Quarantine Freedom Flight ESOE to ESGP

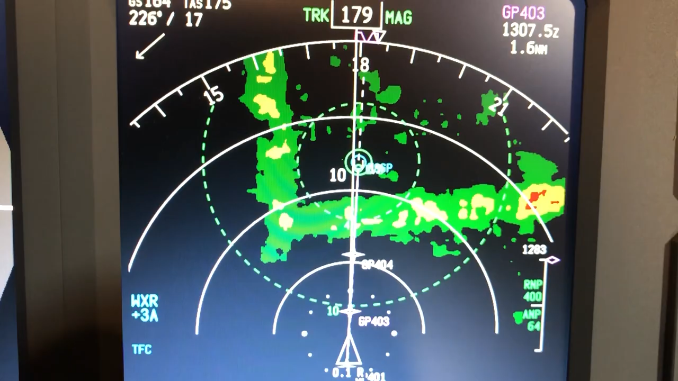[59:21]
all of that weather is in between us and our destination and we're going to have to go through